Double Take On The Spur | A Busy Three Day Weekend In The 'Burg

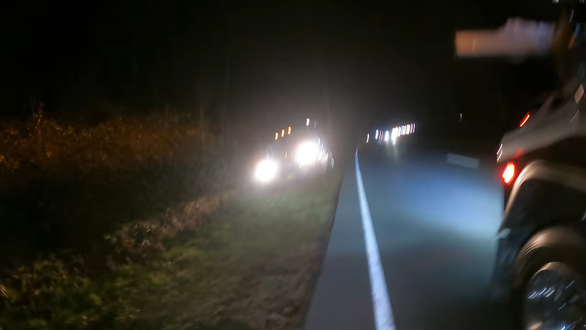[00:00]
are on the Spur. We have Ranger help. This one here needs winched out. That one back there needs towed.
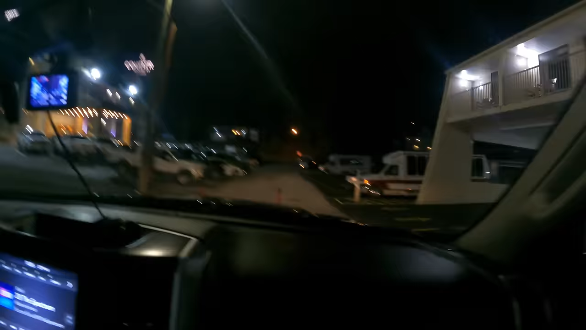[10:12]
Okay, guys, back in Gatlinburg, going from heroes to villains. illegal park. Back over here. Not sure what spot it is. Looked like a Toyota pickup truck security sent us. I think it was 30.